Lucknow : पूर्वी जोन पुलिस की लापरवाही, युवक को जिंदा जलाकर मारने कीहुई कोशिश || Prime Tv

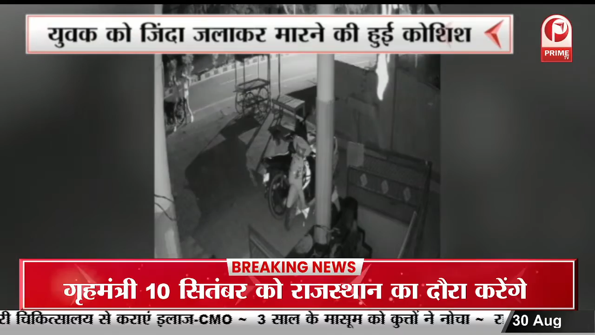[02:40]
से ठीक दो दिन पहले पीडित यूवक की बाइक में आग लगाई गई थी यूवक की मोटर साइकल में आग लगाने का सीसी टीवी फोटो इस सामने आया है मामले में पूलिस ने शिकायत के बाद भी करवाई नहीं की